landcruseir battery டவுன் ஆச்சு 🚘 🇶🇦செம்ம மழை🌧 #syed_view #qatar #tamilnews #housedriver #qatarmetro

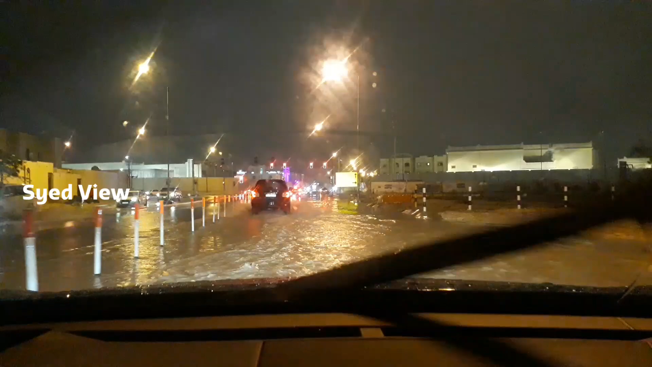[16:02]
இங்கே பாருங்கள் எப்படி எவ்வளோ எவ்வளோ மழை பெஞ்சிருக்குன்னு பாருங்கள்.
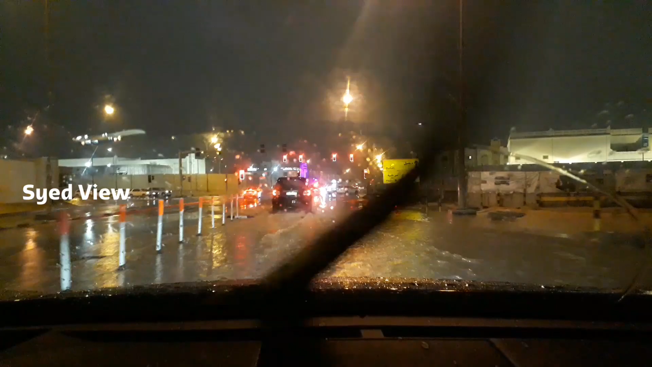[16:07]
பயங்கர தண்ணி இருக்குது அப்பா, நல்லாவே தண்ணி கட்டி கிடக்குதுங்க. இங்கே நம்ம இந்த ரைட் எடுத்து அப்படிக்கா போயிடுவோம்.
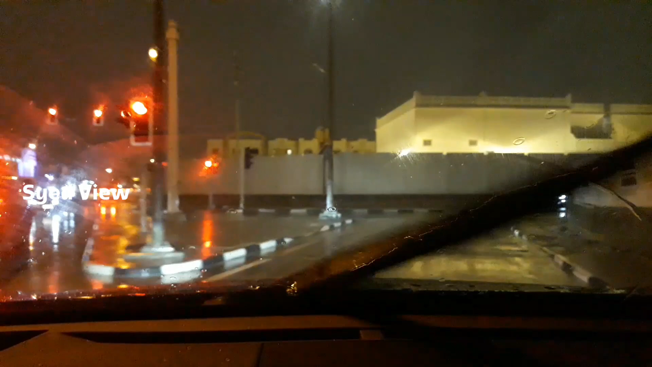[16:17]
அதுதான் நமக்கு சேஃப்டியும் கூட.